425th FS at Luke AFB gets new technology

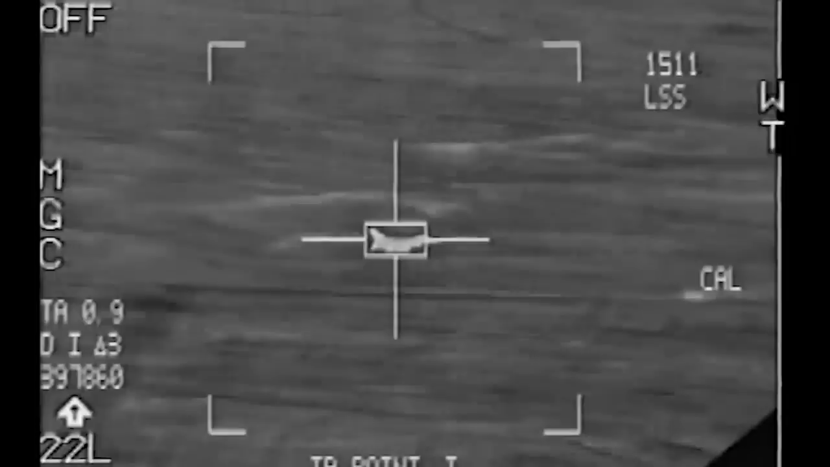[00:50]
and have rotating lenses that give the pilots a complete picture of what's happening outside the jet.